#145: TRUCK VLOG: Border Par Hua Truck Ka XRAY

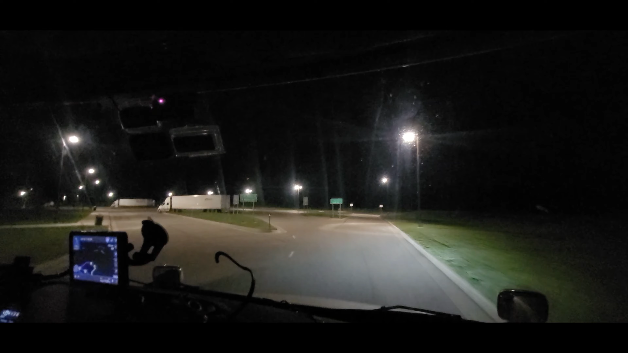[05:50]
چھوڑو خالی دے تو یہ ریسٹ ایڈیا بھی خالی پڑا ہے پوری طرح سے تو کافی جگہ مل جاتی ہے اگر سلیپ بھی ڈالنی ہے تو بھی جگہ مل جاتی ہے یہاں پہ
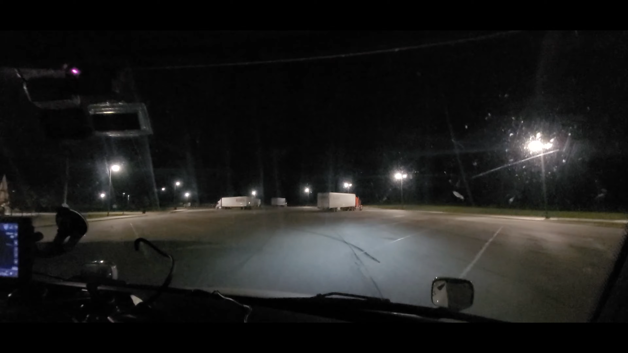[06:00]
تو وہ سامنے ہے ریسٹ روم سوری سامنے بیلڈنگ ہے ریسٹ ریے گی تو اندر ریسٹ روم ہیں بڑیا سے 5 star hotel کو مات